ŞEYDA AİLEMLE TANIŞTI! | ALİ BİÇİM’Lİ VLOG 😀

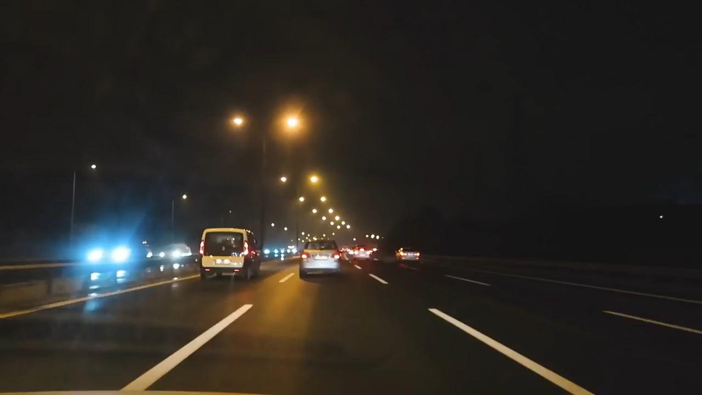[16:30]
Arkadaşlar, yolun ortasına ağaç çıkılmış. Batu şu an onu çekmeye çalışacak.